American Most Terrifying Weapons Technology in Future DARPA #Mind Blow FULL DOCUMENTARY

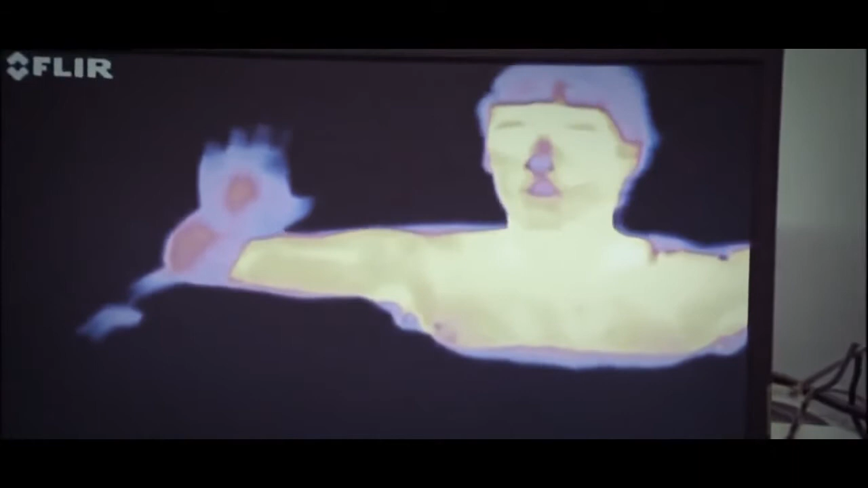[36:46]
Okay, you reach over and feel your ears compared to the rest of the skin temperature, and they're very much colder.
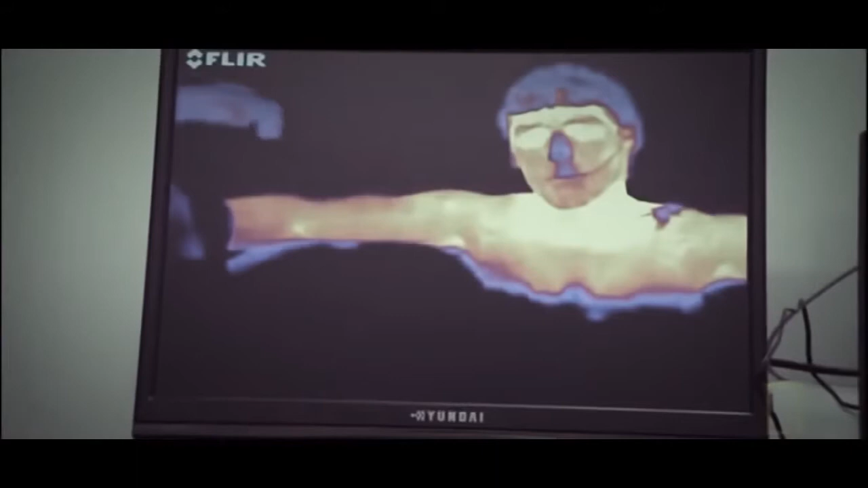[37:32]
Okay, and you look on the infrared, you can see little spots on your arms are starting to warm up, like right there in your elbow region.
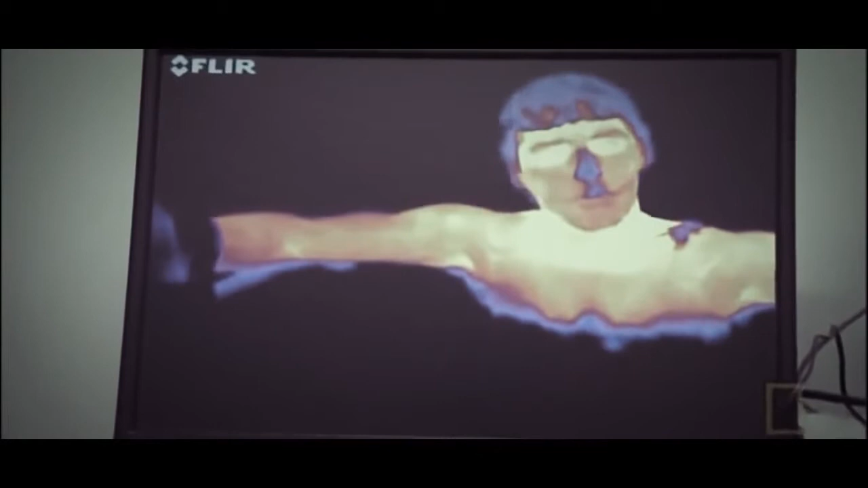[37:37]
Superficial veins are starting to light up as the warm blood returning
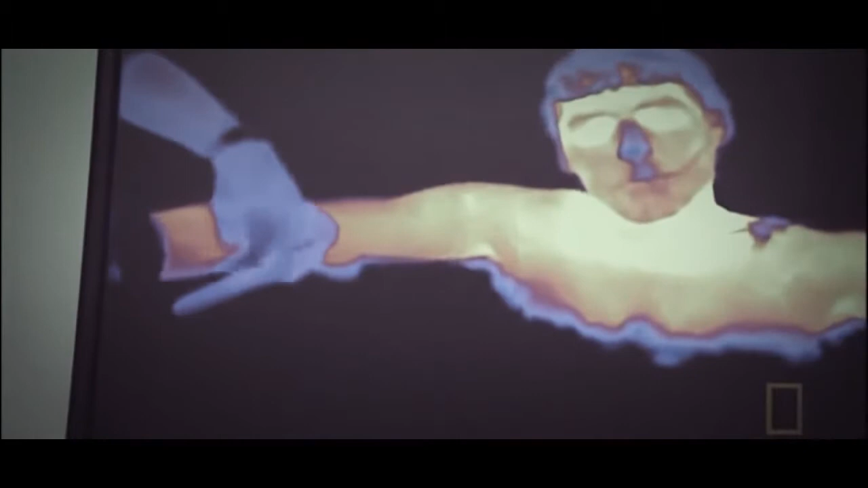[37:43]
to the heart is warming the tissues as it passes through.